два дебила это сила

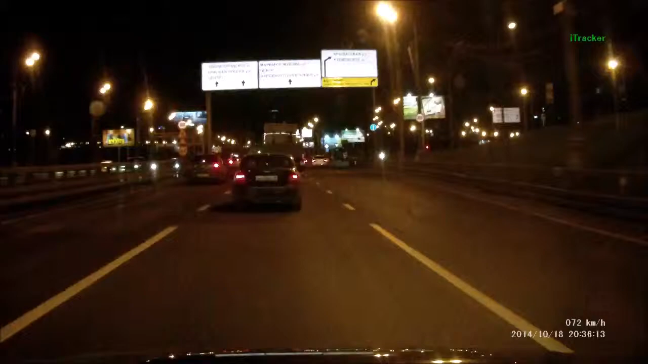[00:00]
микрофон. Это что? Это там что-то случилось. Может, крылатская надо? Да вон там ничего, как у страшного двигателя. Там просто может какой-то перед камерой похануть. Или аварий, смотри, в дальнем едут.
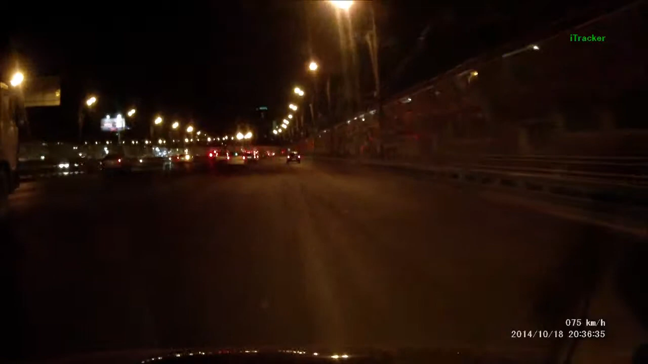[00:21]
Там, едут, походу, все уебались. Только что уебались? Может, да. Будет не стяйка твоя? Моя? Что делает, бля, еблак? Что за мудак ты, ёпта, ёбаный? Ослина, блядь. Да не видно, ли только. Смотри, что делает, ёпта. Ёпта, сейчас влюблён. На, нахуй. Блядь, ты аккуратно просто. Дебил я, блядь. Аж номер отлетел впереди. Ослы, два осла, смотри, что делают, блядь.